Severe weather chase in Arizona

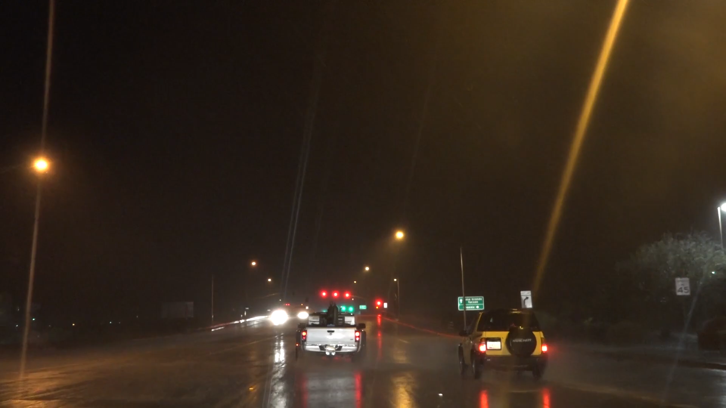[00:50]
and 60 plus mile an hour winds engulfing a huge area. What parts? All around the southeast side of the city, near Waterloo. That's amazing. That's challenging. Look at the wind gust right there. There it is. Dust storm. Big time. Going to Gila Bend, we're going to be drowned in it.
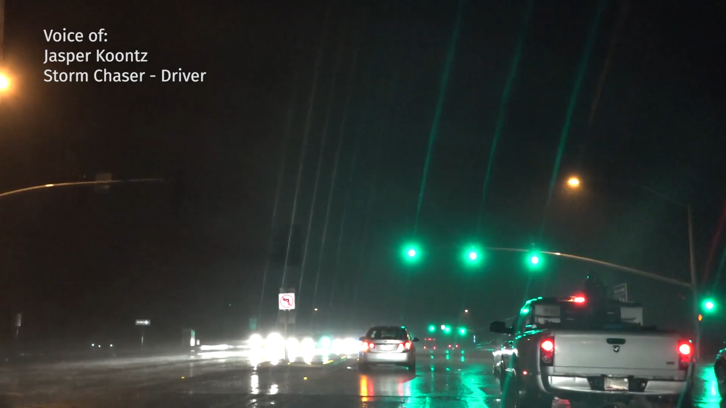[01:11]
Well, if we can get ahead of it. We're gonna be on I-8 in about 4 minutes. That's 65 miles an hour.
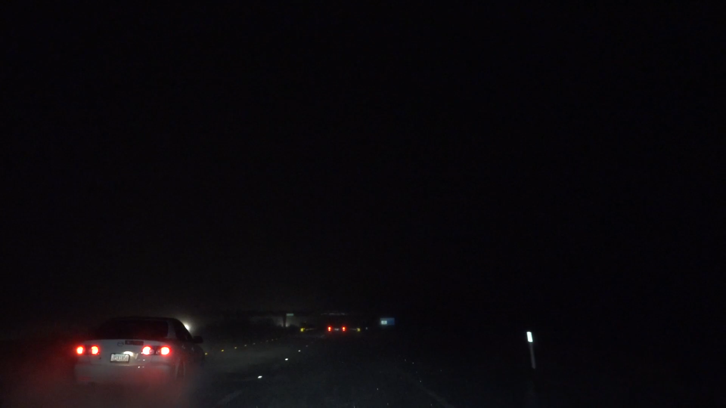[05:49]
We're in it, guys. Yep. Wow, and that's merging with the one coming down from the north.
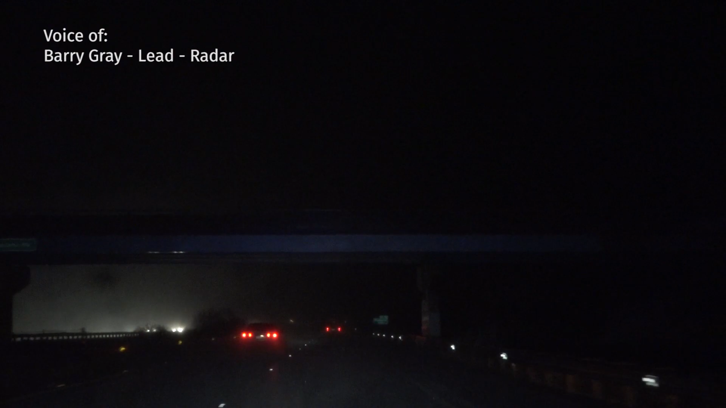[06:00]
And there's this dust storm coming up from here, from Santa Rosa.